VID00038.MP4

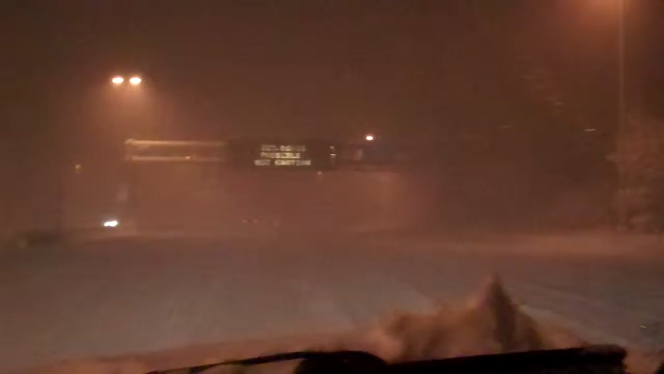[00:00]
Alright people, we are on I-270, just got off 495 and another super duper highway, four lanes, wide open, nobody out here, and it is 1122, so if you remember the times when I left, it's taken almost half an hour just to get to this point, and we're going steady 45 miles an hour.